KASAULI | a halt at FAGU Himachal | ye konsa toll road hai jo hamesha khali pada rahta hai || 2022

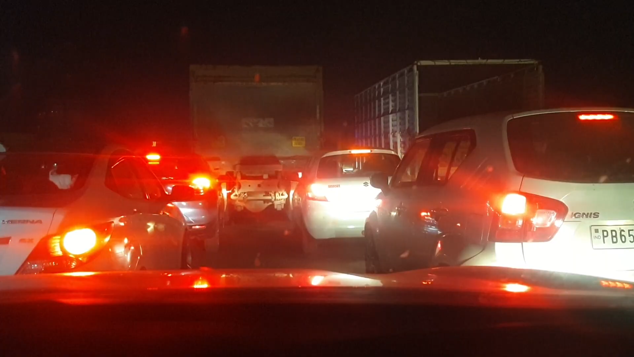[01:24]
भाई हम चंडीगढ़ में पहुंच गए हैं, चंडीगढ़ में लगा हुआ है बहुत ज्यादा जाम, और चंडीगढ़ में ऐसा जाम हमेशा ही मिलता है। ये देखो पब्लिक कितनी ज़्यादा खड़ी हुई है।